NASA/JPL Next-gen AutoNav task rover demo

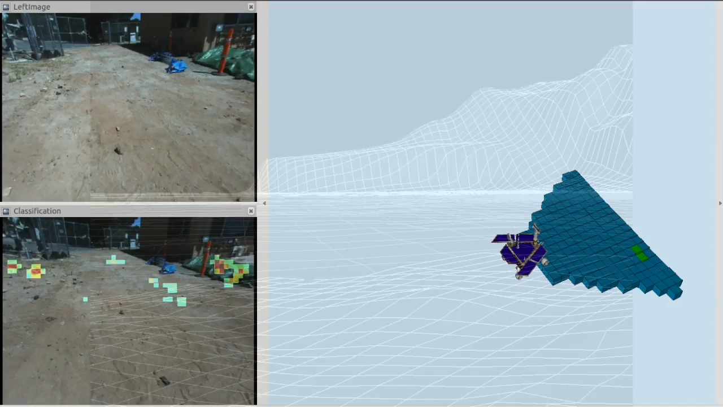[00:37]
We developed a terrain classifier that can visually identify sandy surfaces.
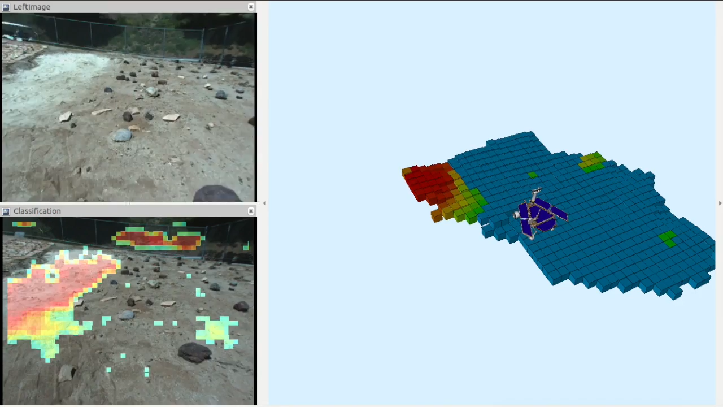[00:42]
Taking monaural images as an input, it outputs the probability of sand in the image space. In this movie, red represents a high probability of sand.
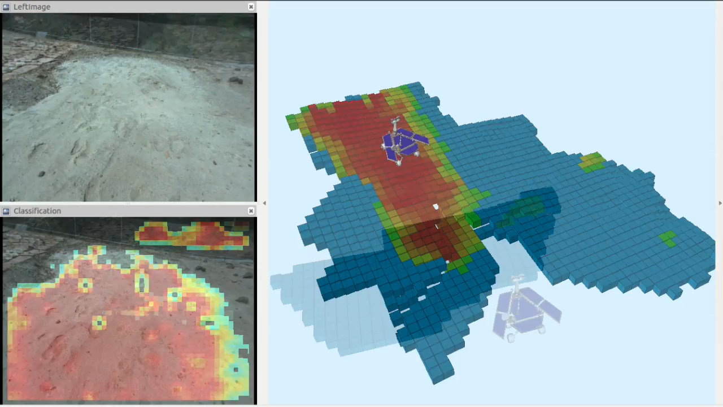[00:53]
We developed the classifier on the Athena test rover and demonstrated that the classifier can correctly identify sandy surfaces in the Mars yard.
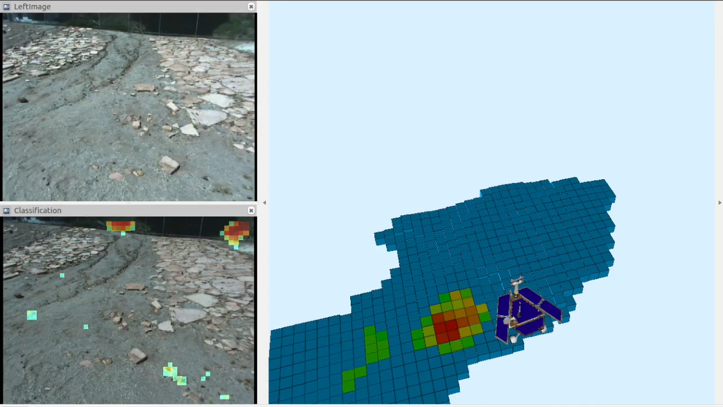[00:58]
A multi-class classifier which can identify other terrain types such as bedrock,
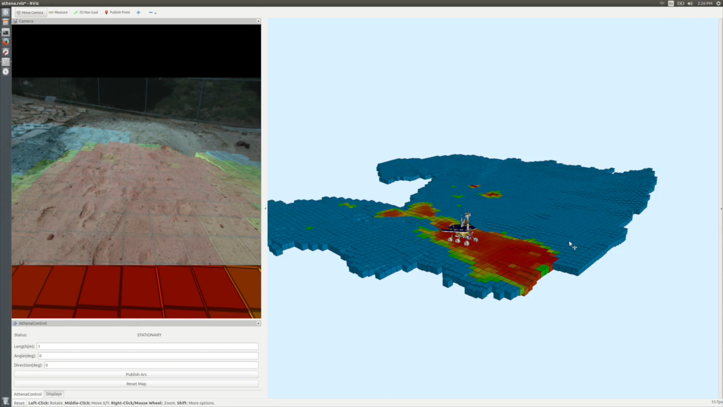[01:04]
cohesive soil, and rock fields is currently being developed. The classifier is based on machine learning.
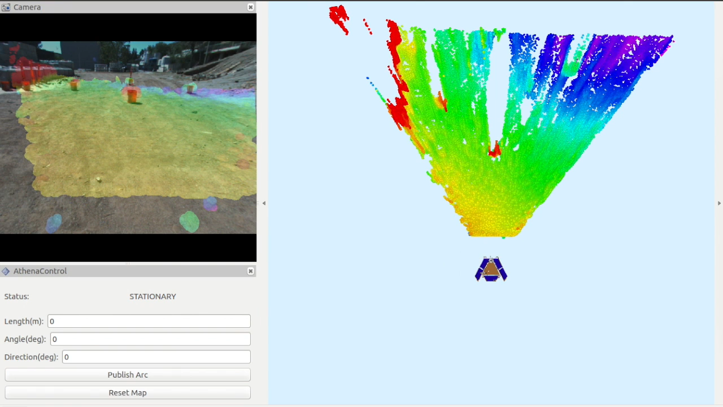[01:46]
Specifically, the CLRRT-Sharp algorithm incrementally builds a graph in the
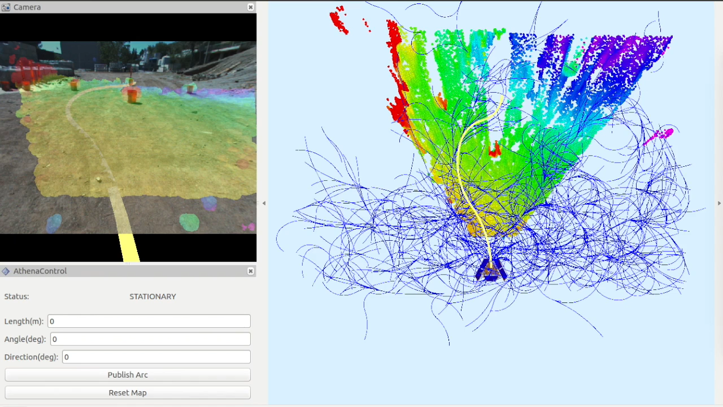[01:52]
lower-dimensional output space and computes a reference path to the low-level tracking controller.
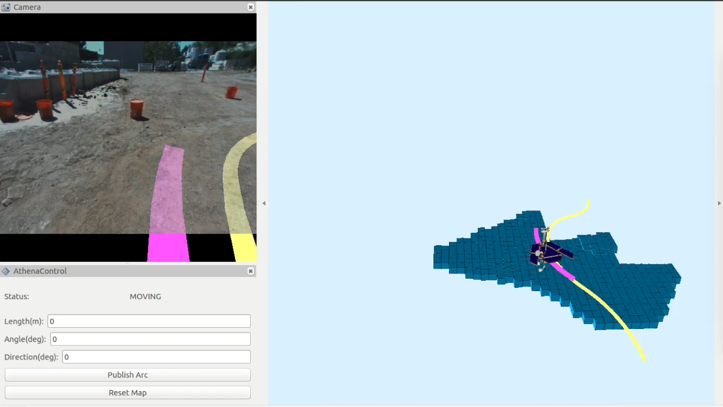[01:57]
In our preliminary demo in the Mars yard, the Athena rover is commanded to drive fully autonomously to a goal that is 8 meters away.
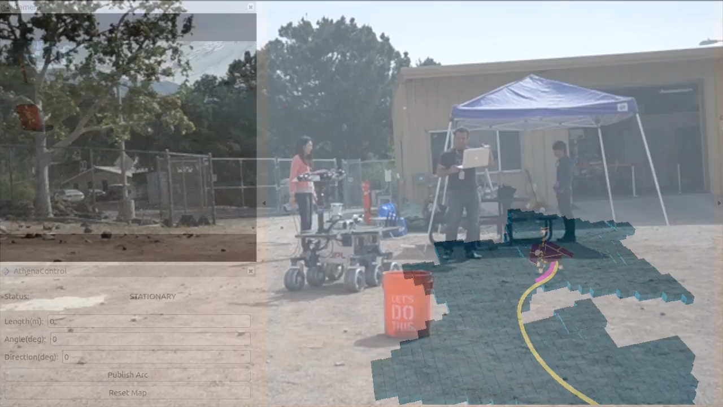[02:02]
The CLRRT-Sharp planner successfully planned a smooth, collision-free path formed with constant curvature arcs and executed without hitting obstacles.